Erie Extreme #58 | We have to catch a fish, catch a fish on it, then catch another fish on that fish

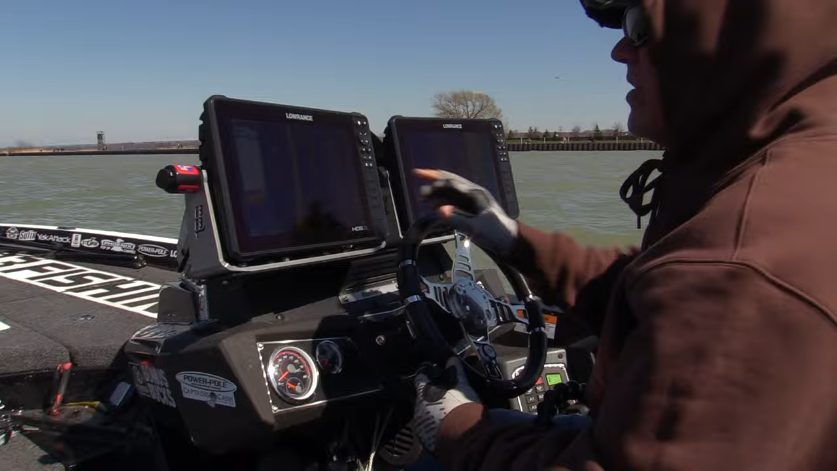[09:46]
See those rivets on the wall? On the side scan.
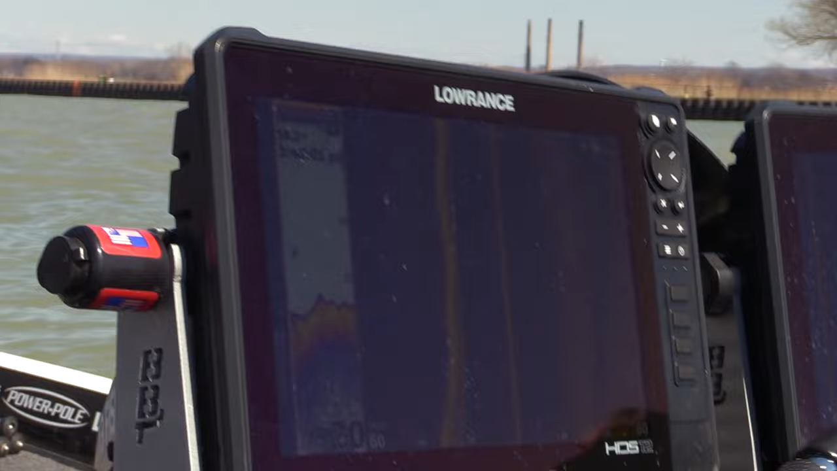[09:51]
So you can see how these rocks go out and then they just stop and turn into sand right there.
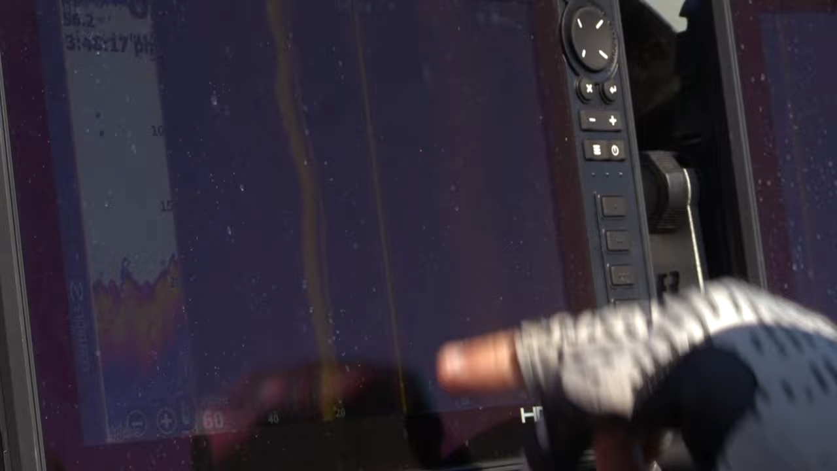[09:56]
The boat's going right down the middle, so that's 20 feet away. It shows that wall right there. You'll even be able to see those steps.
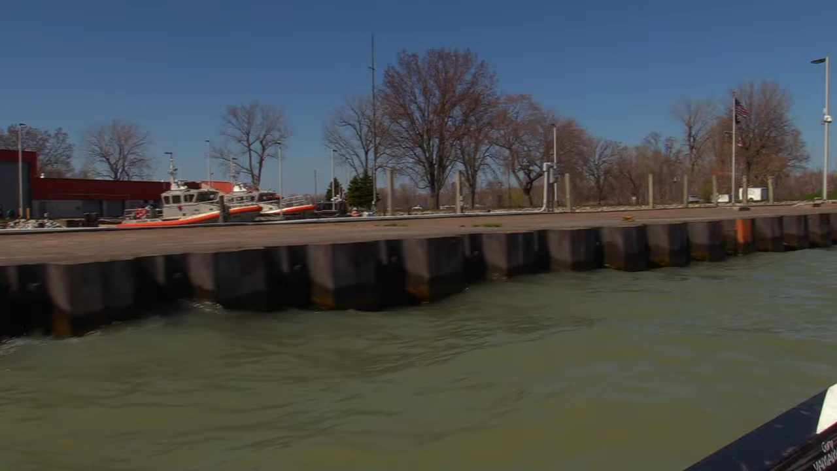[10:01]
Enchance to the Coast Guard station right there. So, Lowrance Active Target is an amazing tool. It's basically your underwater eyes.
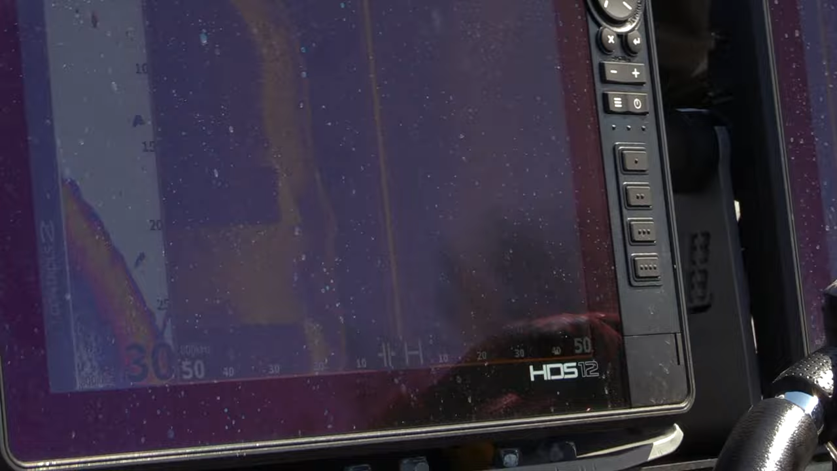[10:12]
The fish can't hide. It's almost not even fair. No giant schools of minnows though.
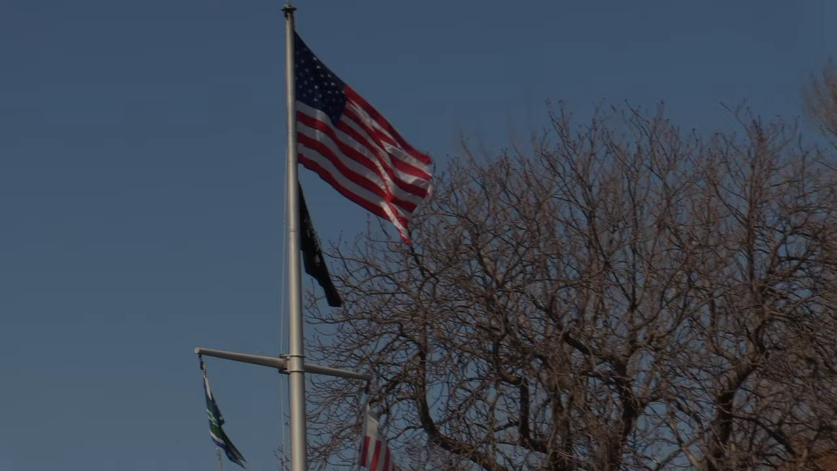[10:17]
It's four o'clock already, so we have to make our first cast within the next 15 minutes to
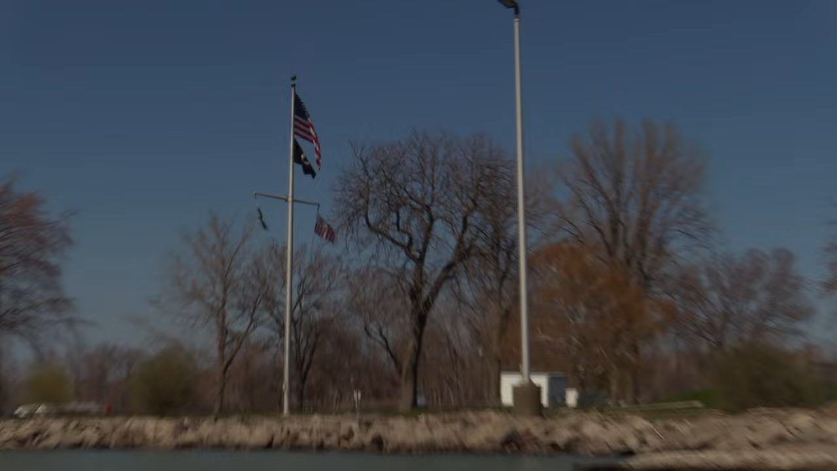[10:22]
even have the full four hours because I am definitely not staying out here all night trying to catch a minnow. There is some bait here. Look, that's minnows. Let's just keep going. Those are minnows. We got it. Okay, so there's a prayer.
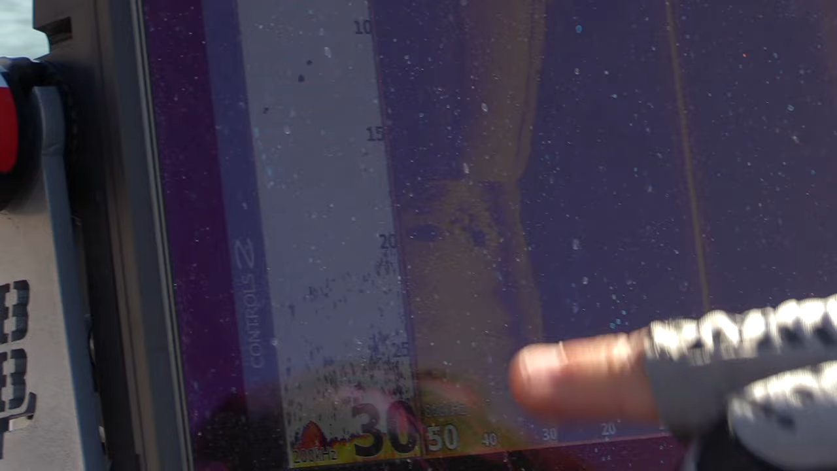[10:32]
See how they're getting higher? Yeah. Let's keep going back and see if they get where we can see them.
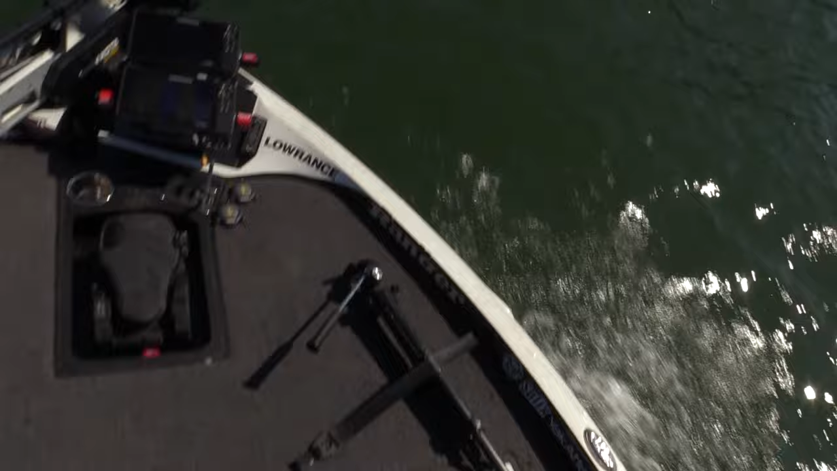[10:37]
See if you can see any down along the wall. No. Huh? I don't see anything. There's a glare right there though.
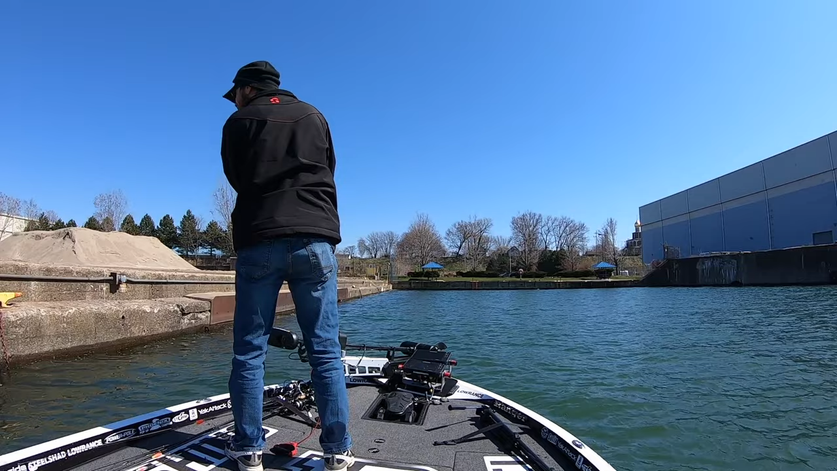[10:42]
Of course. Just like that, they're gone. I don't like it. They're gone.
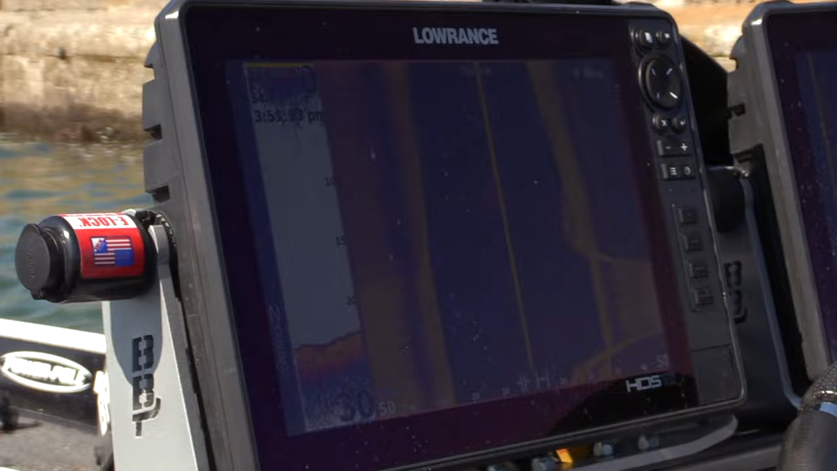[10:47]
See ya. I'm not sure if they heard the boat. And they scattered.